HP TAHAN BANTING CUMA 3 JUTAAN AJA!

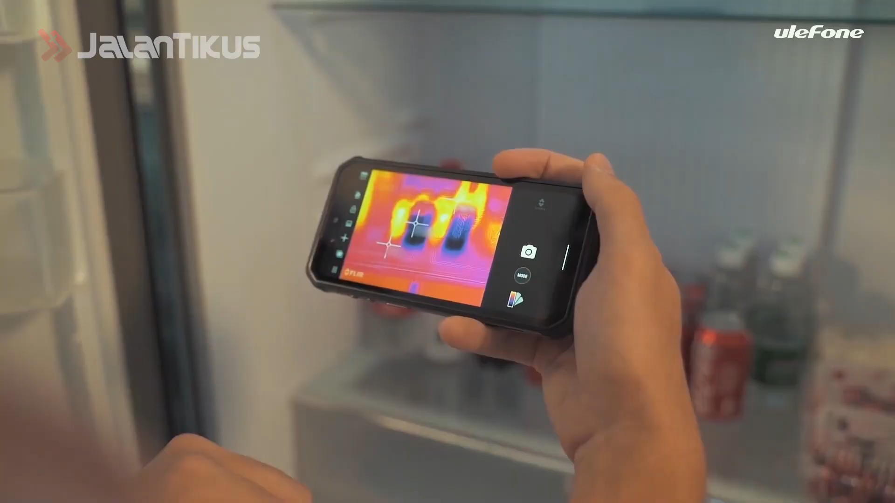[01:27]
Selain daya tahan, fitur utama dari Armor 9 adalah endoskop dan kamera front-looking infrared.
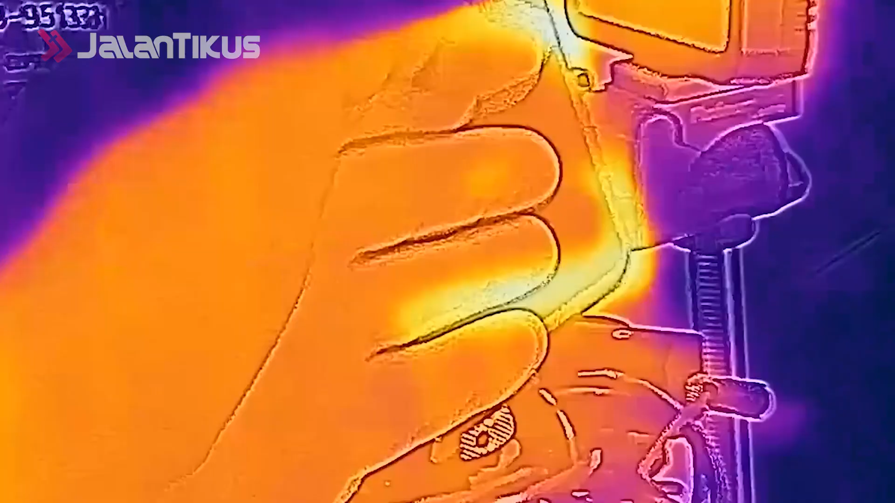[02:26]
infrared sehingga menjamin kinerja di bidang fotografi.